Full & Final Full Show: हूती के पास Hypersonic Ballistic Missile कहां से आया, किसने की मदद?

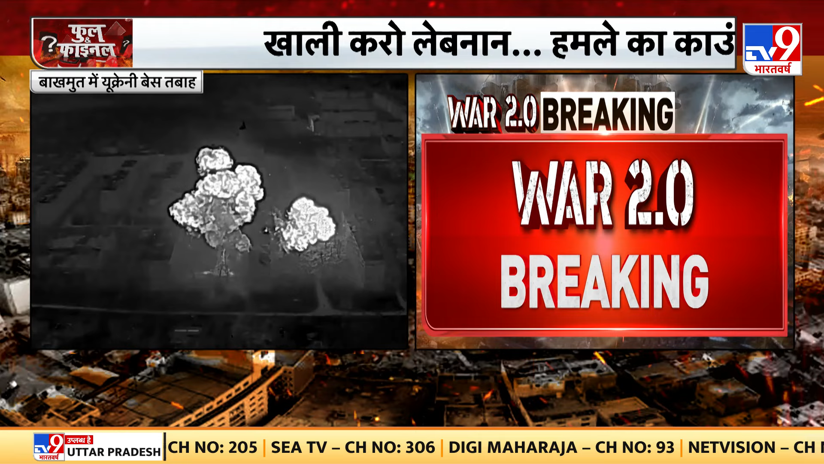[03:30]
یوکرینی سینہ کے ٹکانے پر پن پوائنٹڈ اٹاک کیا گیا ہے ایک اور بڑی کور بولیویا میں تکتہ پلٹ کی کوشش جو ہے وہ ناکام ہو گئی ہے یہ دیکھیں راشت پتی